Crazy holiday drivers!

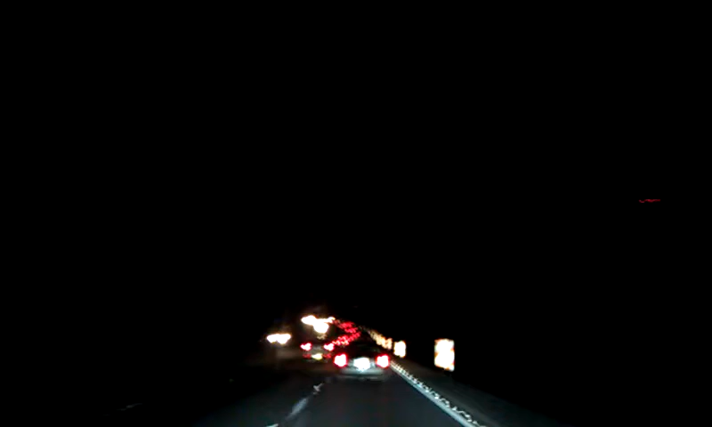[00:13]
It's crazy, this person has been riding in the middle of the interstate. For like 20 minutes, I've been riding behind them, just watching them. And they're just, they're driving insane. They're driving absolutely insane. So I gotta get this recorded, man.
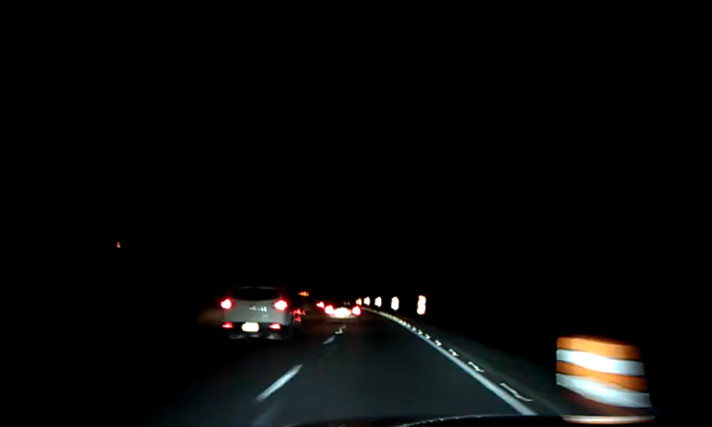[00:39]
It's just, it's crown big. Two cars over in the front of us. Shit, they're getting away. They're fucking getting away. God damn it. I wonder if they're running from me. I wonder if they're running from me. That's interesting. They've been driving really bad for a really long time. I'd be surprised if they're running from me. I'm kind of curious if I can get them like running somebody off the road or trying to kill somebody.
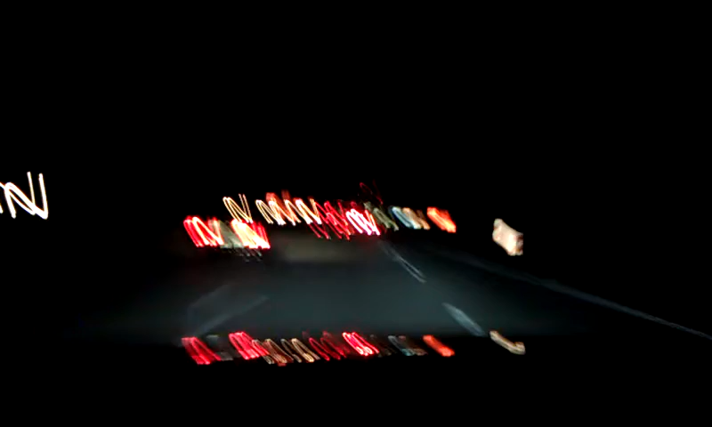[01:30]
out in a second. Yeah, just swerved in front of an 18-wheeler. Look at that. Back and forth. Back and forth. Okay, so I guess they're getting off the interstate now. I'm not entirely sure. I'm trying to make sure first. All right, let's do it. I'm trying to make sure first.